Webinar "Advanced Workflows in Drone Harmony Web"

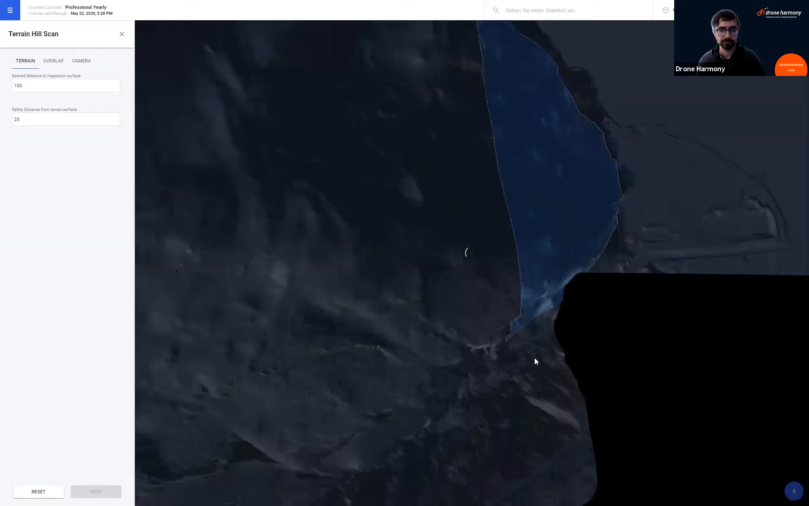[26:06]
On the right, we will see our mission being generated.
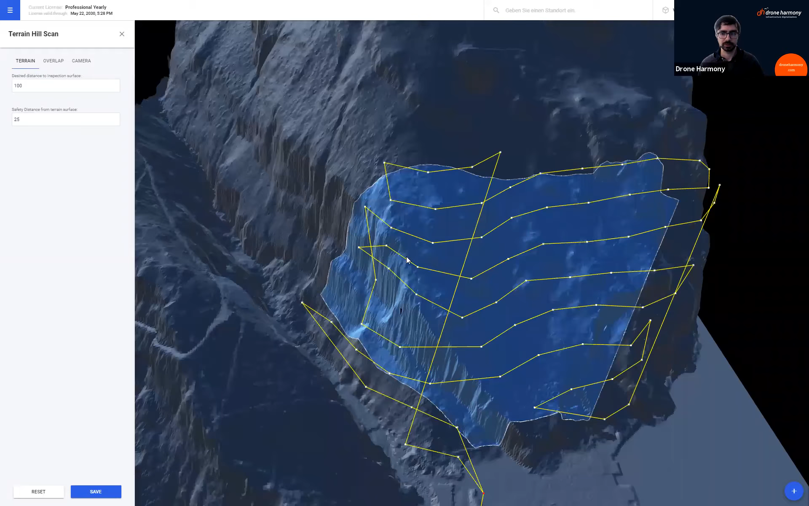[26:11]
So you see here, this is the mission for 100 meters away. This is quite far away. But you already see that the mission is nothing like a terrain, let's say, terrain following mission.
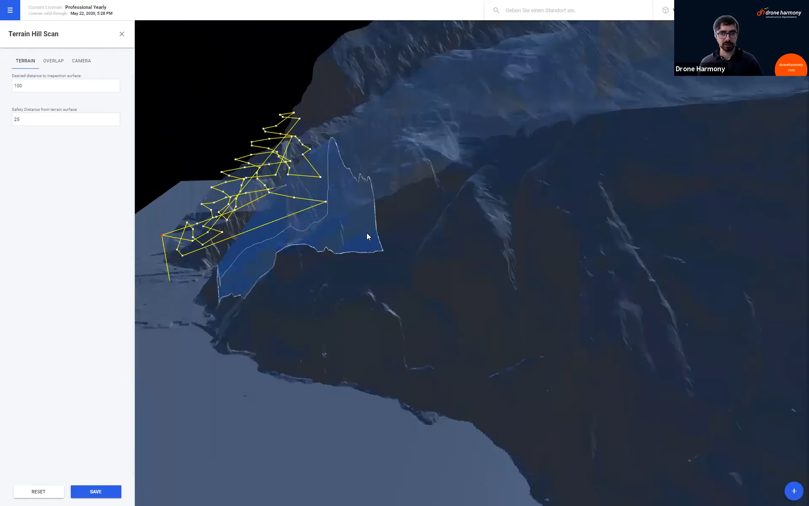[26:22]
It's not just above the terrain facing down.
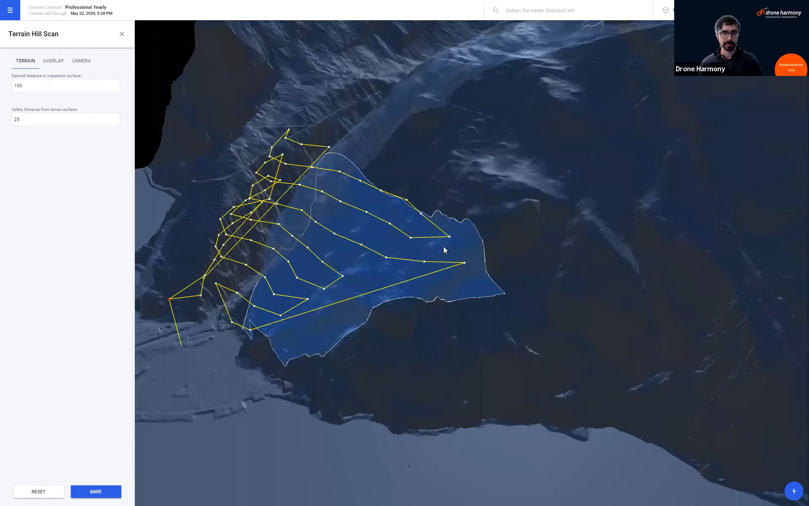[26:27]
It's actually adhering to the terrain in a much, much better way. Again, it's easier to see this if we come a bit closer, let's say 50 meters, or if we want a GSD of, let's say, two centimeters for your typical DJI camera. And you see how much more complex this mission needs to be in order to achieve the coverage that we actually want of such an area. So if you are in the business of mapping or inspecting steep terrain, cliffs,
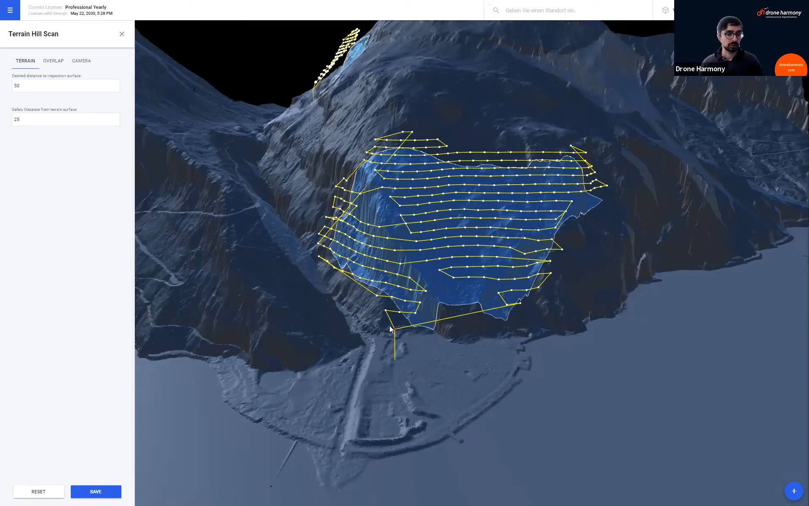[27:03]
mines, which have steep walls, and so on and so forth, hill scan will be a great tool for you to be able to achieve these mapping missions with very few clicks and without much hassle. So let's save this mission as well. Let's call this hill scan.
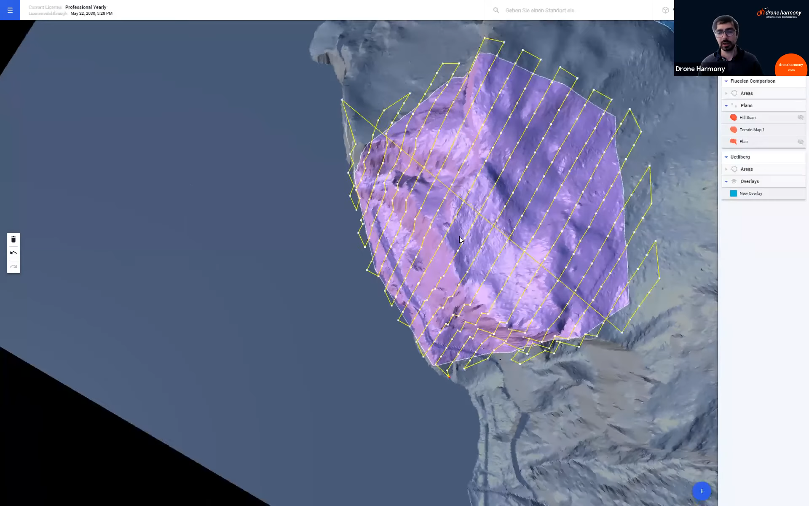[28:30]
So you see, when I look at the area from the top, it looks like a nice perfect grid. However, it's completely useless in terms of mapping the steep parts.
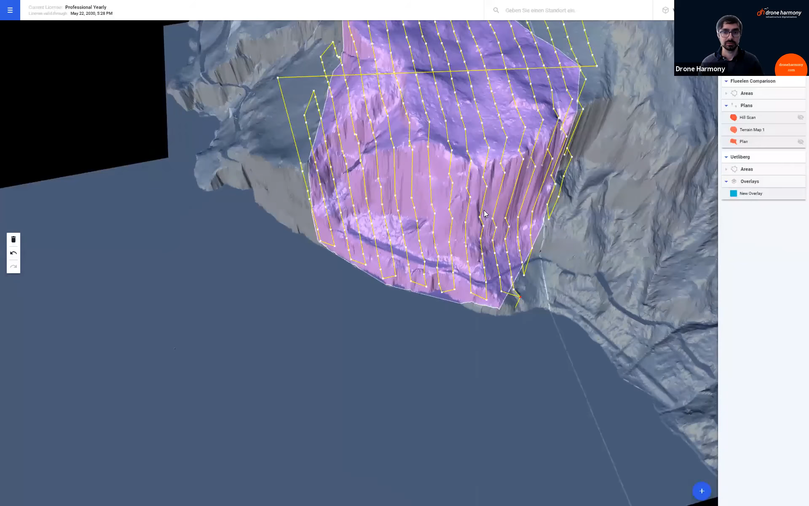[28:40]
And furthermore, in areas which are kind of semi-steep that are a bit sloped or sloped in funny ways, the coverage is very non-uniform. We have decent coverage in kind of the flat areas, but nothing that can be used in the non-steep areas. So this, and it doesn't really matter in what direction you will angle the grid, it will have this issue just because of the steepness and the changes in profile of this terrain.
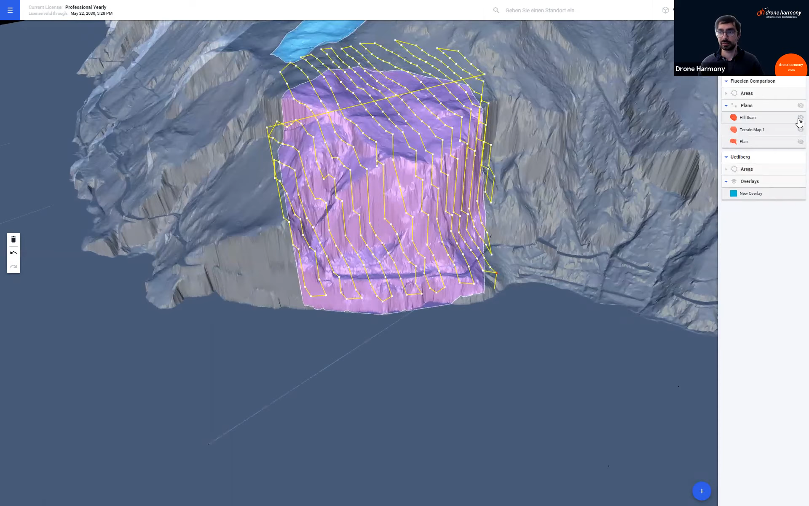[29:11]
Now let's look at the hill scan version of this mission. And we will see how different this is and how well this covers this terrain. And you see that it's really much more complex than just placing a grid over terrain. It's a different way of just using a terrain data underneath, being able to understand its shapes and design a mission that is A, understandable and can be executed and B, gives a good coverage, gives a good coverage of the given area. So this is the hill scan version.
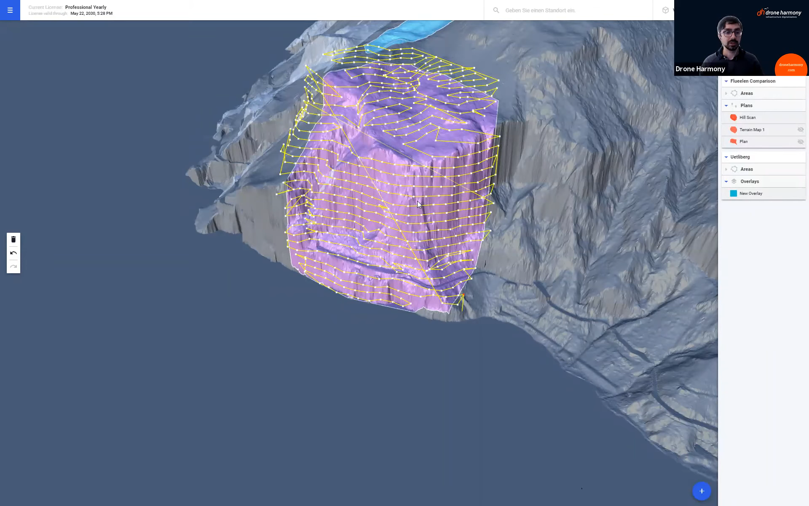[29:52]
So hill scan will be released next week. We will also make some, we will also publish a blog post, an interesting blog post about this with some customer that is using hill scan. And we'll be able to, you'll be able to understand some of the use cases, some additional use cases for hill scan.
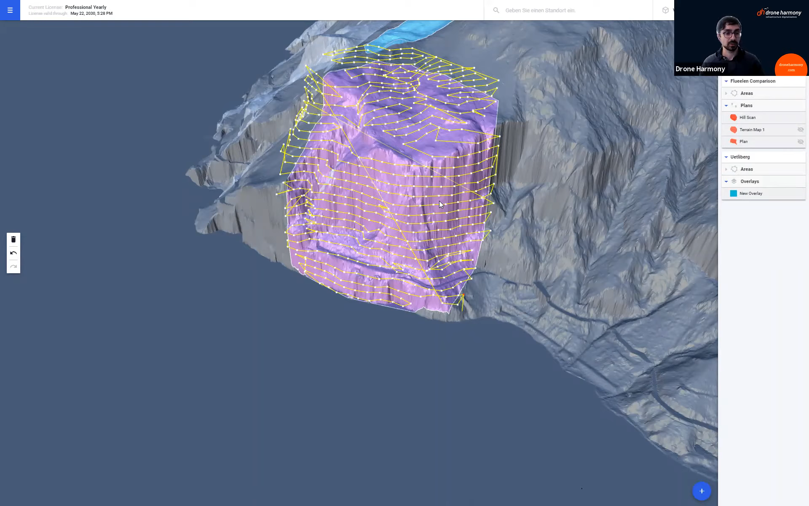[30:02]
But we'll be curious to hear your opinion later on, on what feature, if you find this feature interesting for you and what
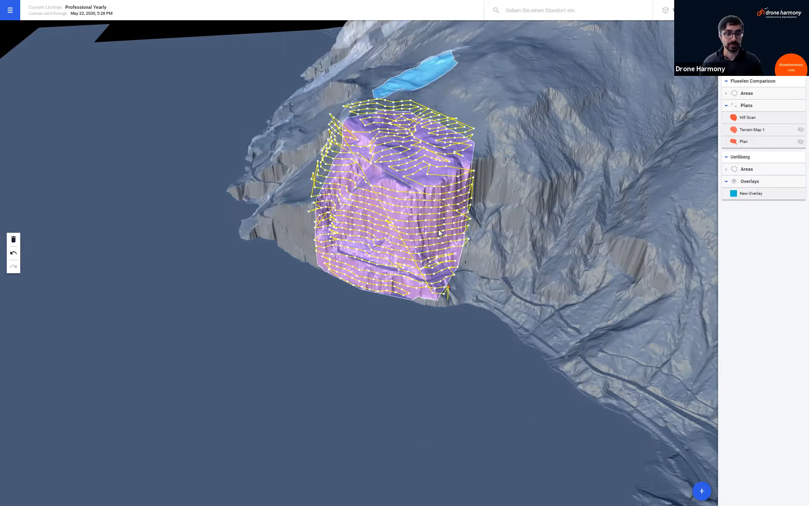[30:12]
feature among the features that we'll be discussing today that are new, are of most interesting to you and your work. So this is hill scan. It will be part of the suite of, let's say, terrain aware, or let's say the suite of automated missions that are using terrain within Drone Harmony Web.
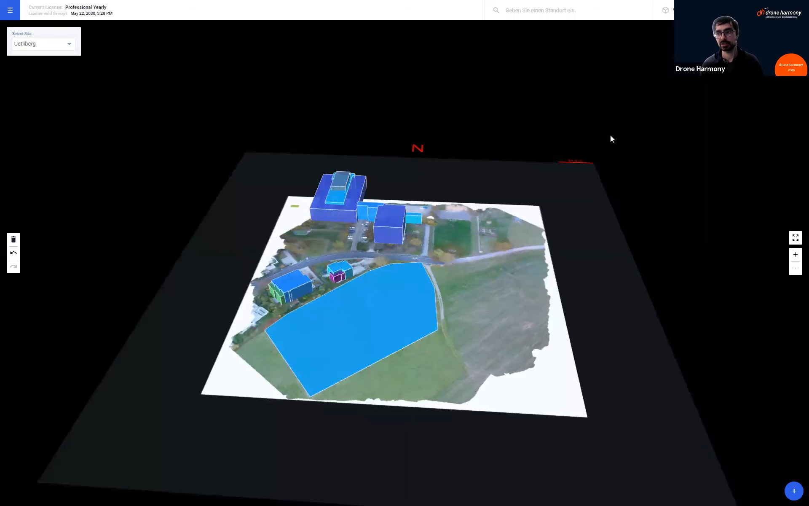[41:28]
So this is quick navigation. And in addition, a very useful thing to work with when we have either a complex site or several sites at the same time is to use the filters.